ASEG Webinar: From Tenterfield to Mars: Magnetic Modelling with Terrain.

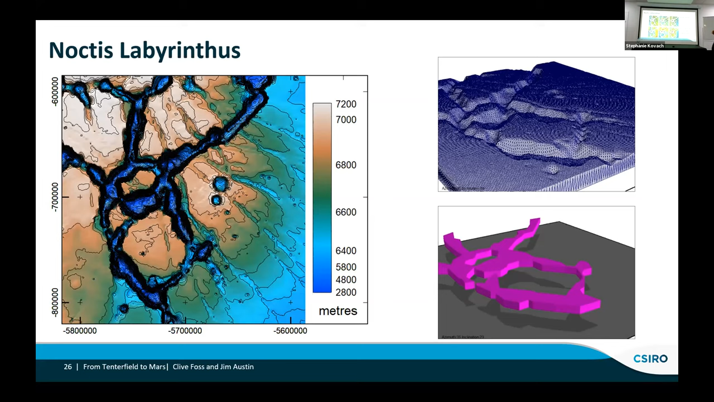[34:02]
the ones at the top of come from the actual terrain model. And you can see that you can match between them. If you if you look at the edge of the hole.